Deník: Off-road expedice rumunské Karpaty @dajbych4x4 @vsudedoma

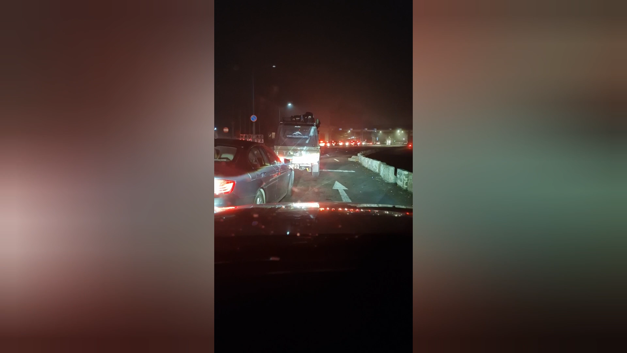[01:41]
Máme 7 hodin večer a jsme před rumunskými hranicemi takže těhle těch pár metrů nás dělí odstupu Zdravím vás z prvního rumunskýho místa kde jsme